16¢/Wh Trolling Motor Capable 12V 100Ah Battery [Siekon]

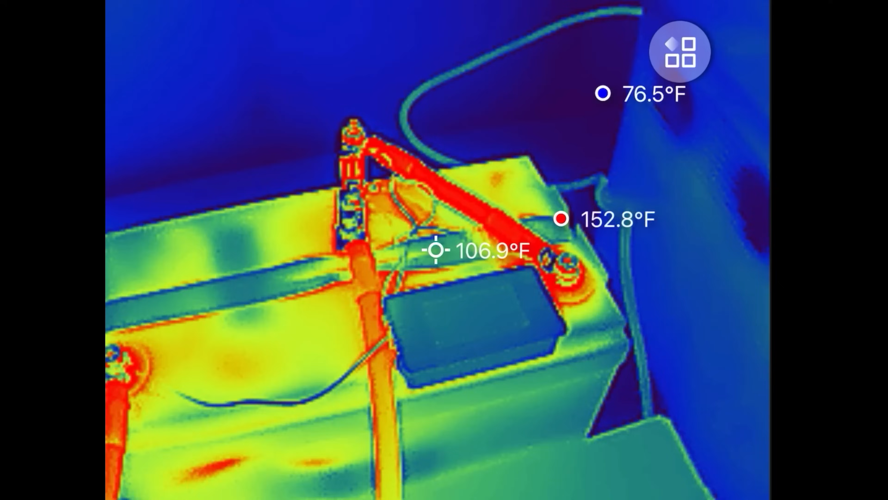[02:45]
On screen: spot 106.9°F, max 152.8°F, min 76.5°F
The negative cable has gone up to 150 degrees but
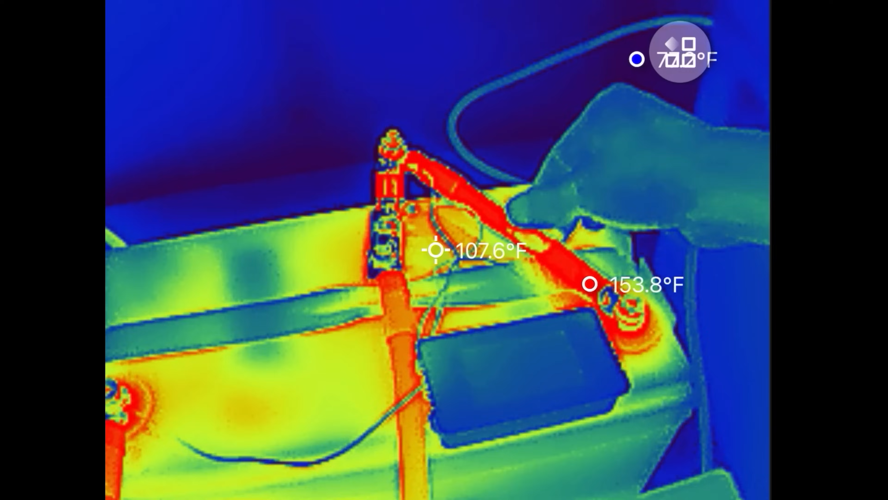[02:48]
On screen: spot 107.6°F, max 153.8°F
it can withstand 220 so we should be okay.
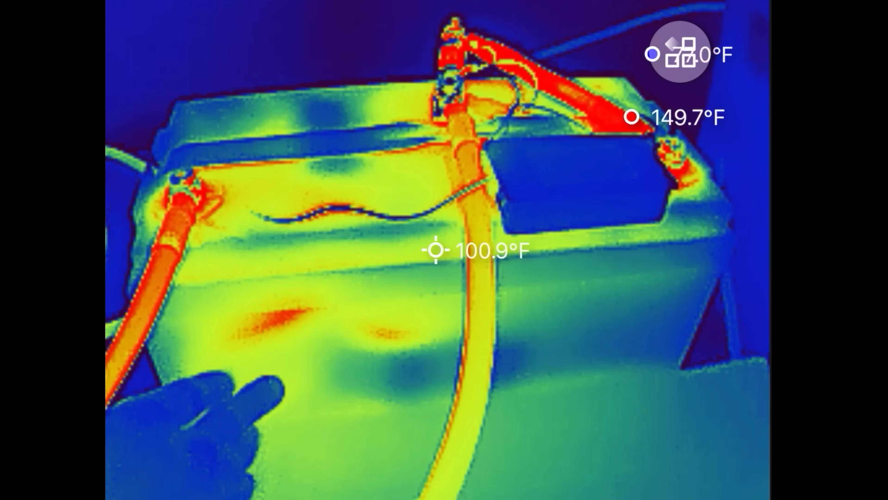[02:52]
On screen: spot 100.9°F
I noticed the battery is a little bit warm right here. It shows 113.
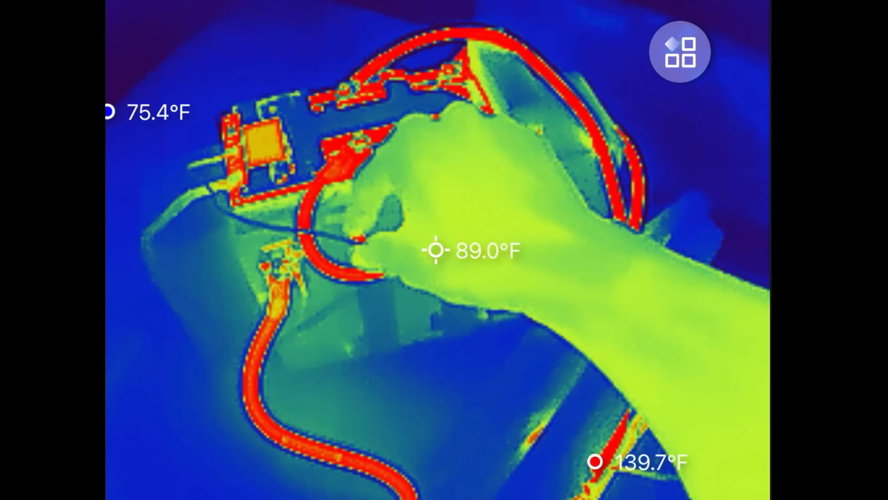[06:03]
On screen: spot 89.0°F, max 139.7°F, min 75.4°F
I removed the temperature probe. I put it back right here, but that's not going to be the thing that turns it off. Because right where the temperature probe is, it's actually really cool. 85 degrees Fahrenheit. The things that's getting warm is the control board. 122 right there. And there's a 136 at that terminal.
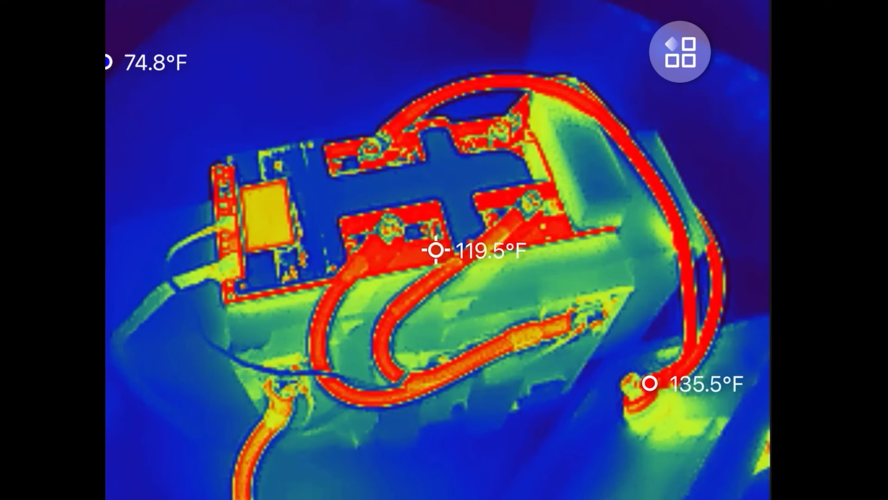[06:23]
These cables are rated all the way up to 220 degrees Fahrenheit.
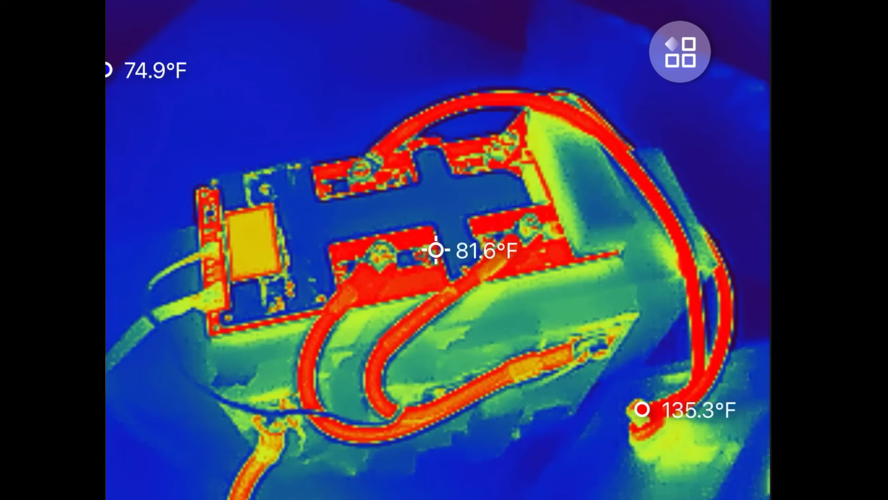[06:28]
On screen: spot 81.6°F
So those things are certainly not going to melt.